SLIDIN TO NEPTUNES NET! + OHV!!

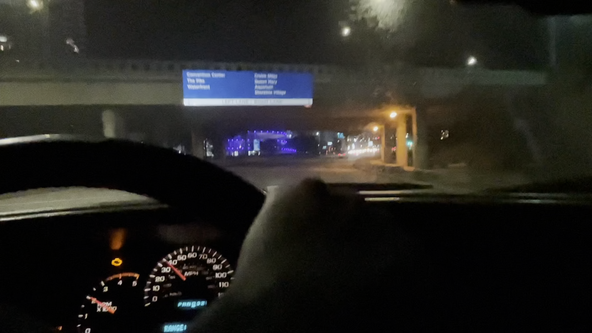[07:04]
So we are out here pulling up to Long Beach, the bright lights. Y'all see the bridge and all that good stuff. This thing is looking good out here. Sliding up, still got the RV on the back. We just left the crib, just dropped the dirt bikes off. Got me and my dog Ace, we sliding. Getting our weekend's worth, so we sliding, man.